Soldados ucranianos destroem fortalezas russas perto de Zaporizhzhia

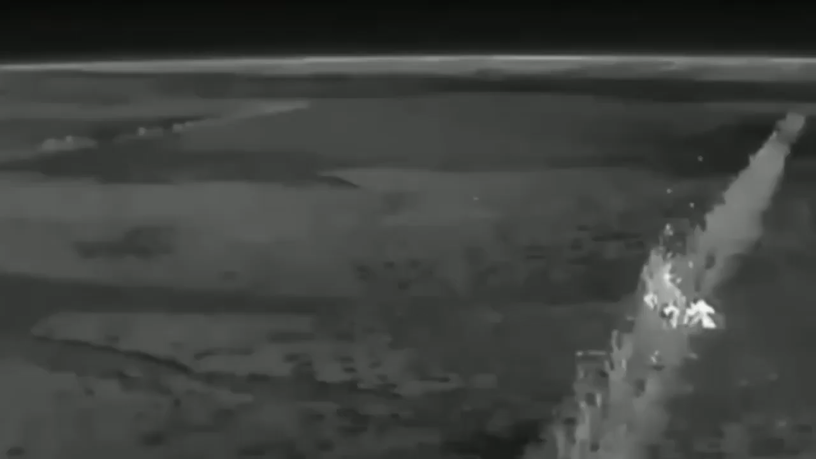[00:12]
Alegadamente, os operadores de uma das unidades das Forças de Operações Especiais,
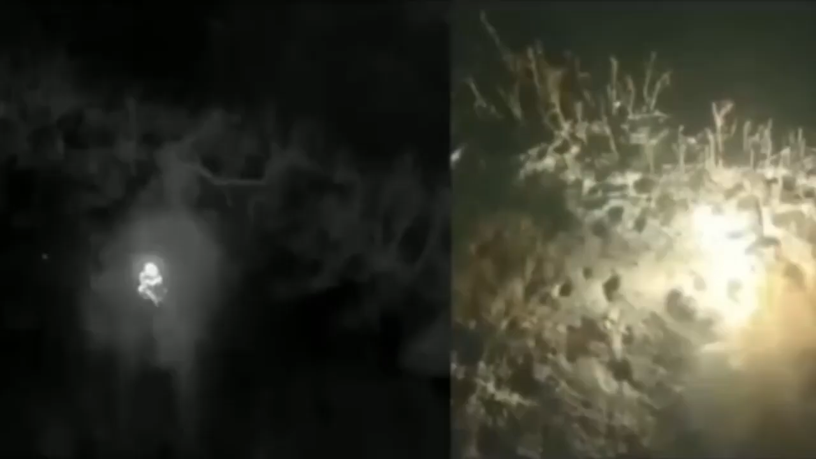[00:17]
durante a realização de reconhecimento na direção de Zaporizhichia,
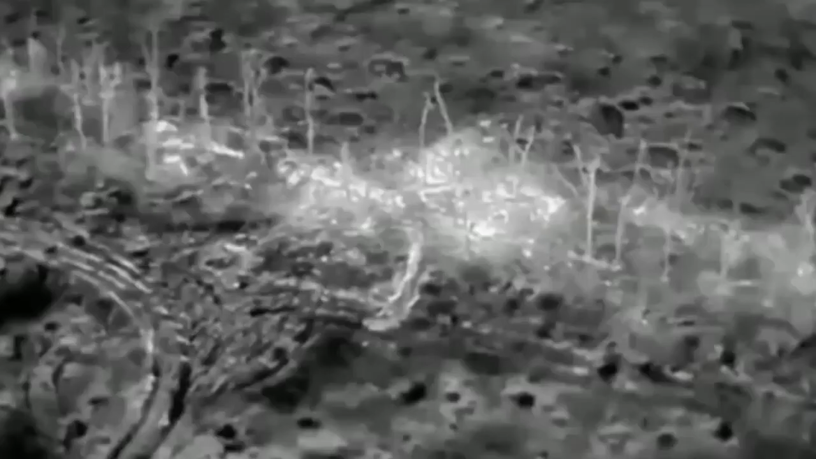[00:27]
Os alvos inimigos foram atingidos por aeronaves de ataque.
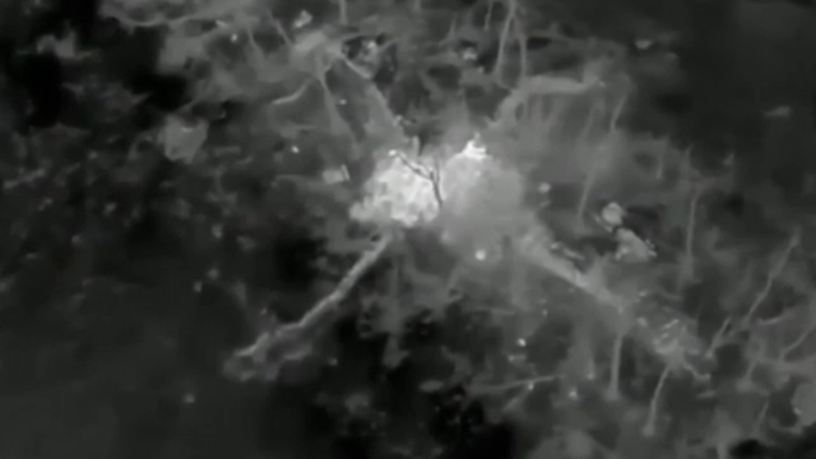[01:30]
Apesar do forte fogo de artilharia inimiga,
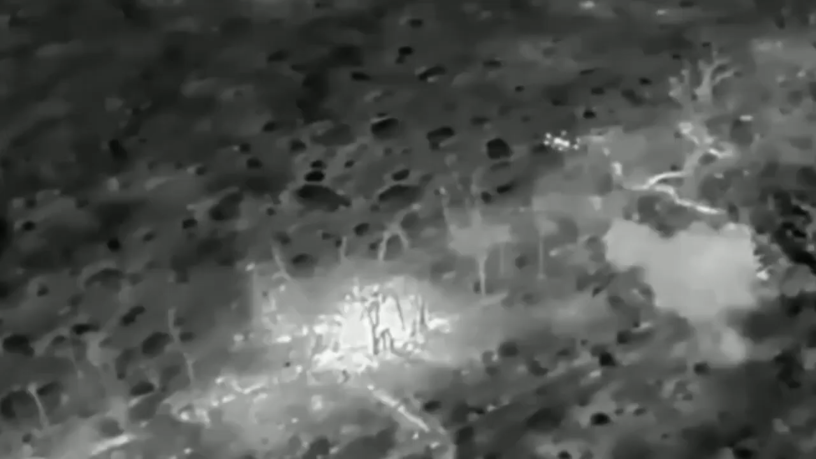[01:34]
os operadores chegaram perto do inimigo,